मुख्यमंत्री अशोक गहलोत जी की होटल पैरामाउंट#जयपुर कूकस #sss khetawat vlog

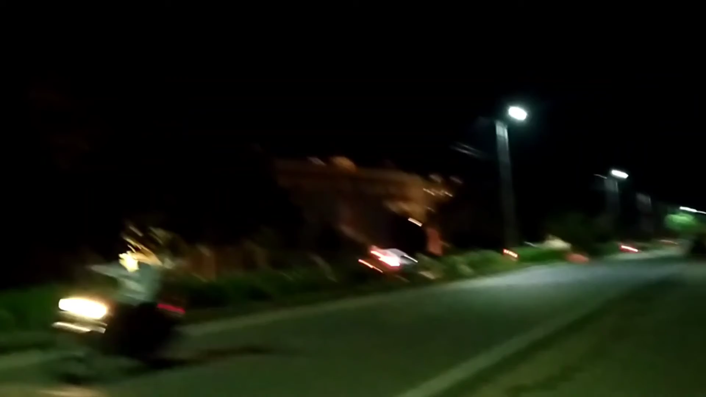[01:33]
राजेस्थान के मुक्य मंत्री असोग जी गेलोग जी की तो वहां पर आया हूं दोस्तों तो आप देख सकते हो नजारा
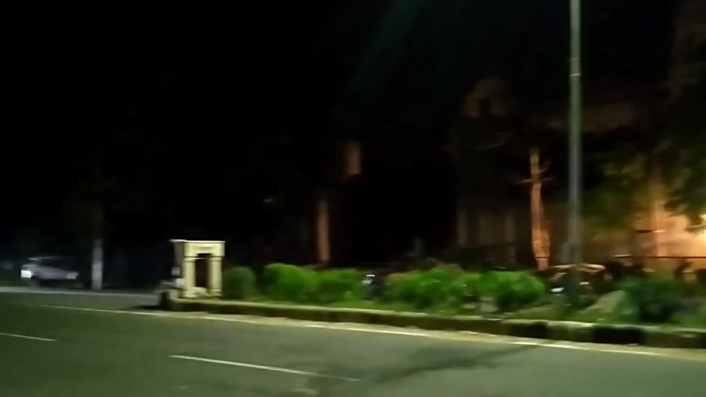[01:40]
यहां का और दोस्तों नाइट का टाइम है तो शीन कुछ एसे दिखेगा ओके दोस्तों यह है नाइट का टाइम अभी तो जो नजर आता है मेरको
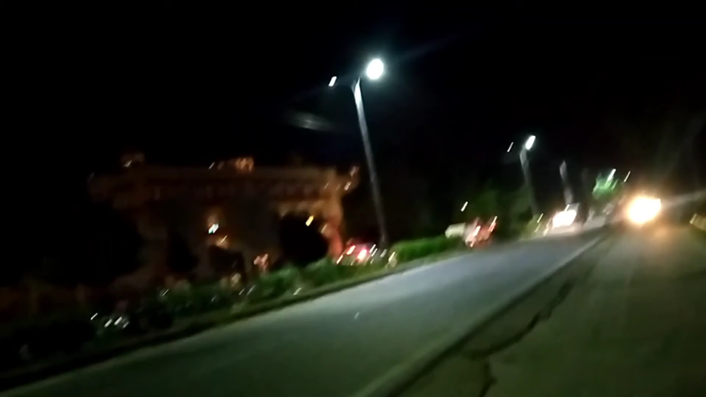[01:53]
तो आपको दिखाता हूं मैं ओके दोस्तों